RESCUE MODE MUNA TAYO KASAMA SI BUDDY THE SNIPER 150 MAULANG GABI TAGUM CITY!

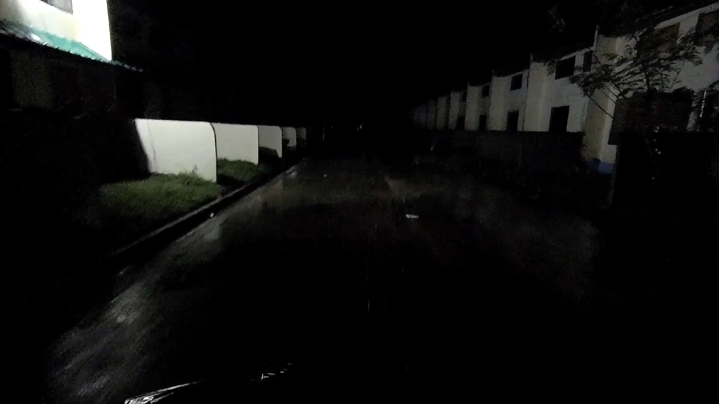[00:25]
isang maganda gabi mga parts once again this is your dum freedom rider
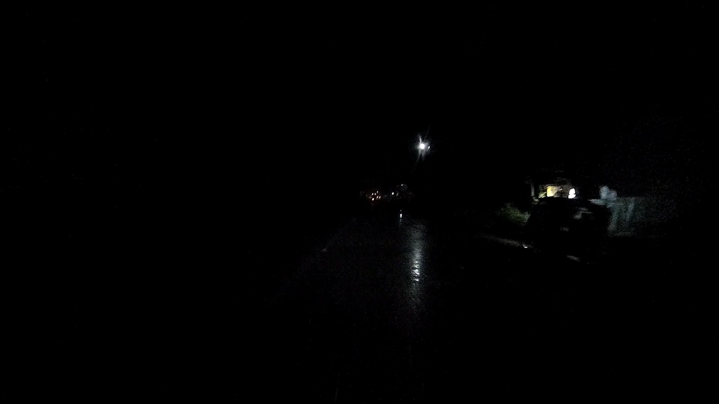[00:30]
maulang gabi mga parts pero kailangan lumabas it's around hindi ko na makita kung anong uras
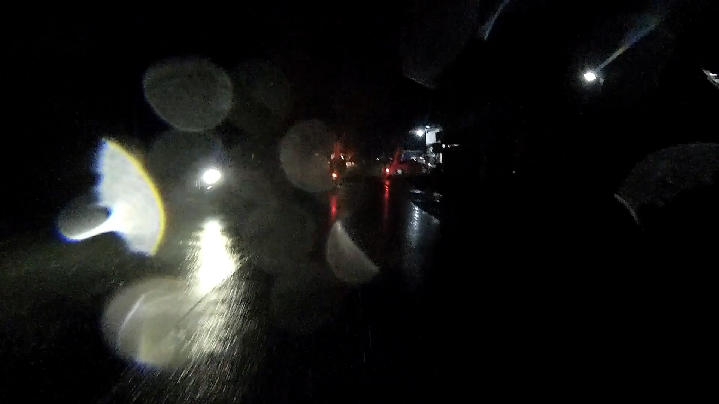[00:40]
basta mga alas 8 na may tumawag ng help help help help kaya kailangan puntahan dito pa rin tayo sa
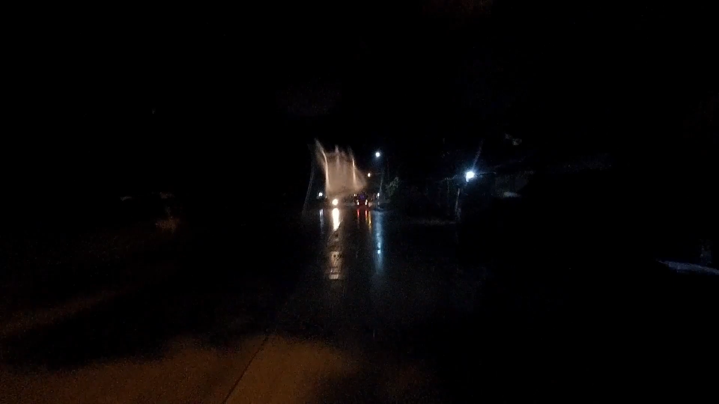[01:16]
tumawag siya kanikanina lang yun nga pinalam sa amin na stranded siya
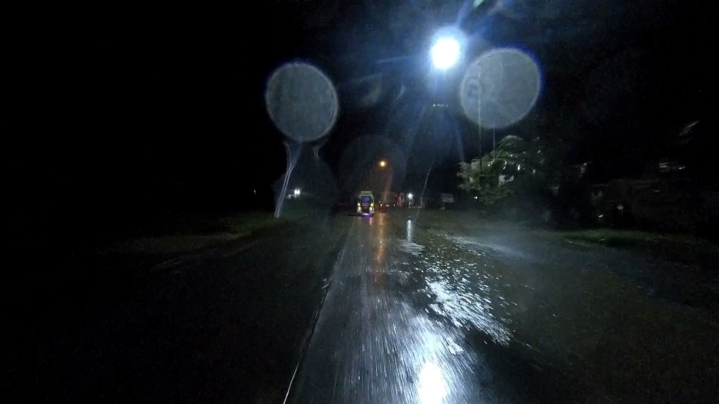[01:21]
kasama ko nga pala si sir john mga backride gusto rin maligo sa ulan wala rin yung pasok mukas
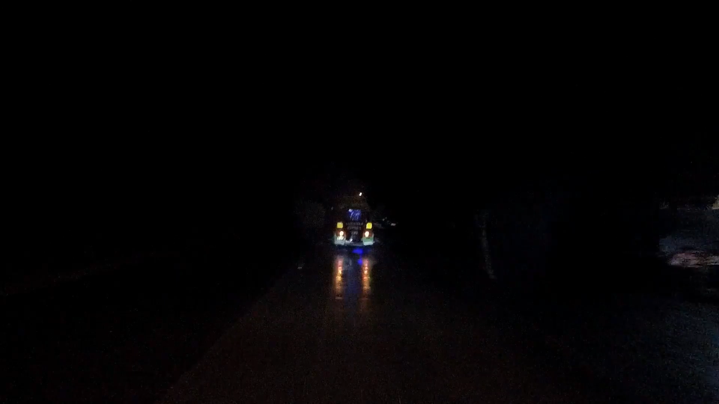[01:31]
holiday kaya okay lang daw maligo siya sa ulan hanap muna tayo ng mapaggasulinahan mga parts medyo malayo-layo rin yun tapos one bar na lang hopefully maging safe itong rescue namin
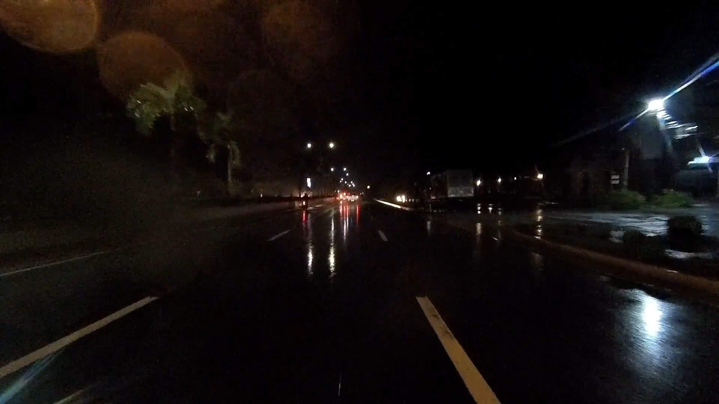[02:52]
ganito pala yung aura ng tagong city pag maulan tapos gabi maliwanag pa rin yung pagsada ika lang may kasunod ako malaki oops dyan ka lang wag maka complete yung magpatakbo ng mabilis pwede natin kung may nakikita pa ang camera haha
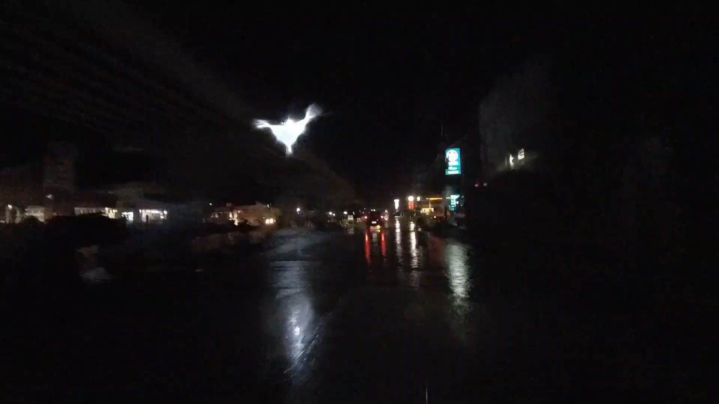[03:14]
bukas ang caltex shell sa unahan shell siyempre shell bukas bang shell yup
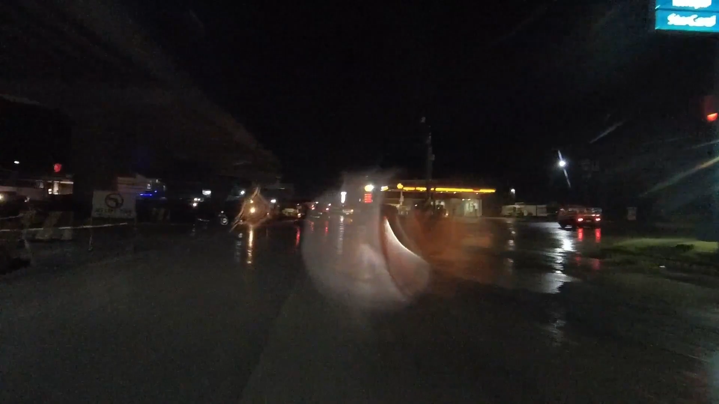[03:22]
bias ako mga parts pagkasulina muna tayo baka mamaya imbis na rescue yung punta natin magtutulak rin tayo